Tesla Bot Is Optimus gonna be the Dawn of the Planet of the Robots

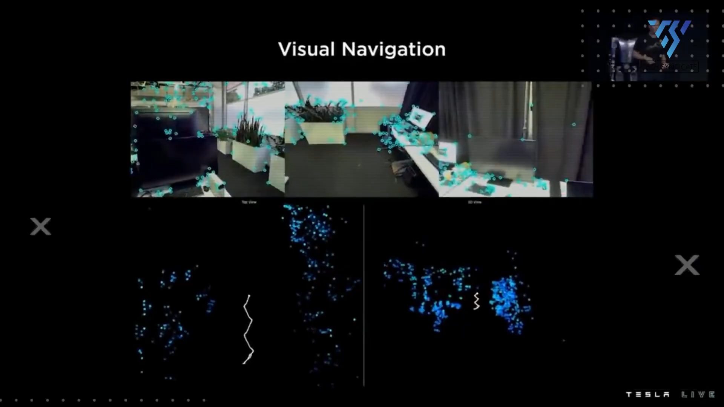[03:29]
It will have 8 autopilot cameras in the head for sensing the environment.